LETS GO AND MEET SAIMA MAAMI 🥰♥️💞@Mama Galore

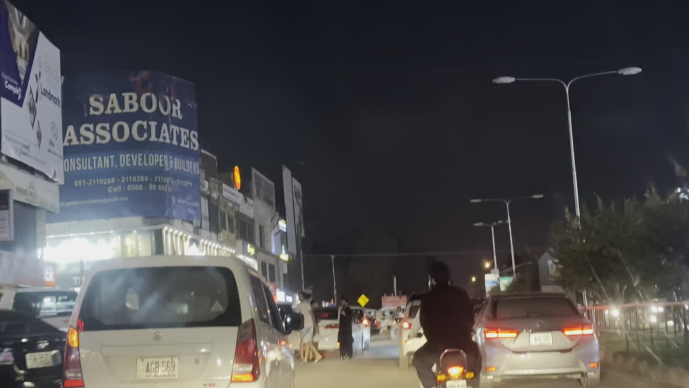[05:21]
तो ये हम आ गए हैं F10 मरकज में और रश देखें।
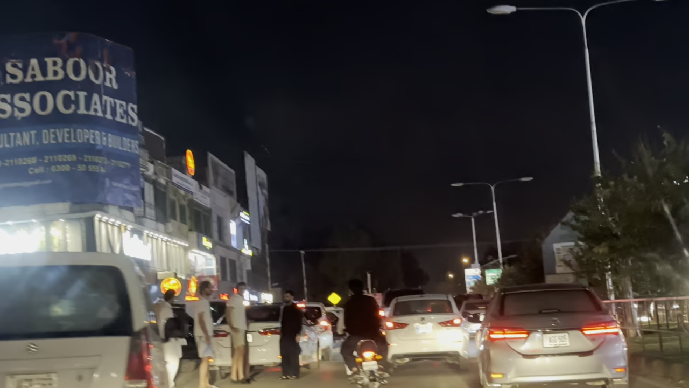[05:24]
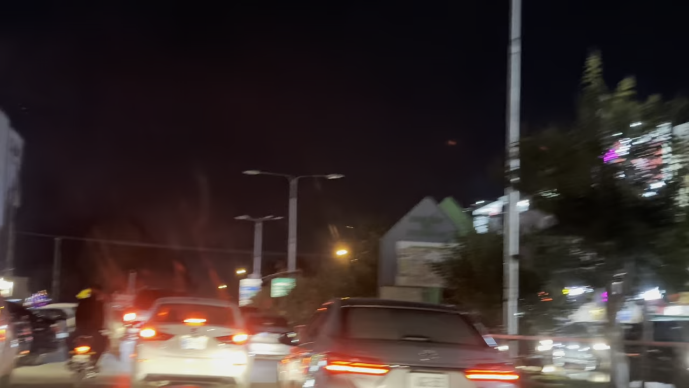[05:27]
वीकेंड भी है, वैसे भी मरकज में काफी रश होता है आमतौर पे ना। यहाँ से अभी हम लेंगे केक। सारे मरकज इतने भी है ना।
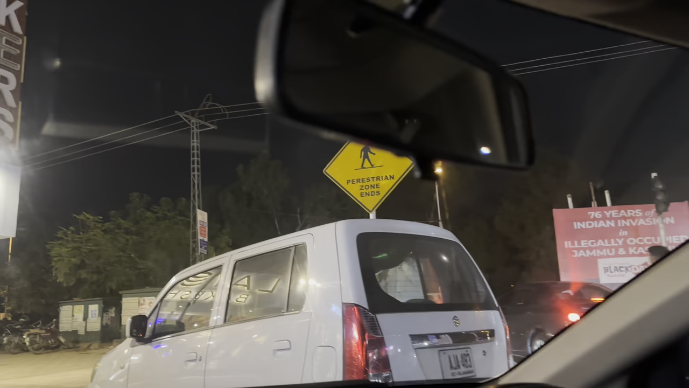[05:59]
और बाकी इर्द गिर्द का मैं आपको दिखा देती हूँ, काफ़ी चहल पहल है हर तरफ।